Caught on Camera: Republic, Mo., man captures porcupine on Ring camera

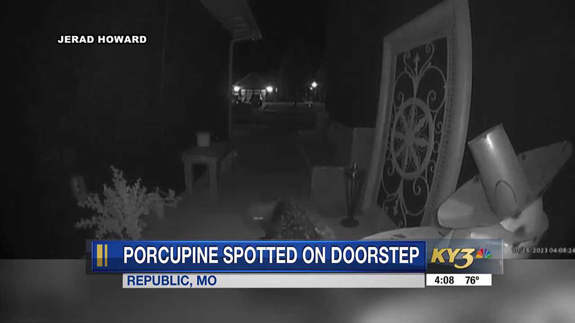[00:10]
porcupine appeared on the doorstep around four in the morning missouri department of conservation
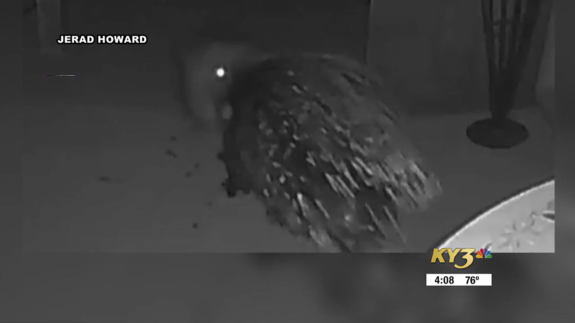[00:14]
says porcupines aren't native to our area but they used to be over the decades they've only been seen sporadically